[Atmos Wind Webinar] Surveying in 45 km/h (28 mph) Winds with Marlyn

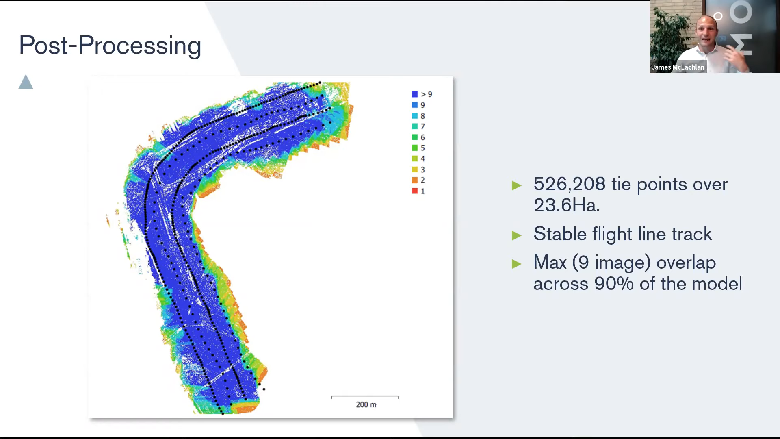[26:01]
So even though we used 60% overlap, even though the winds were so high, we were still able to get a really, really nice model out of it. Now in terms of the accuracy, we had a number of known points across this survey area that we did.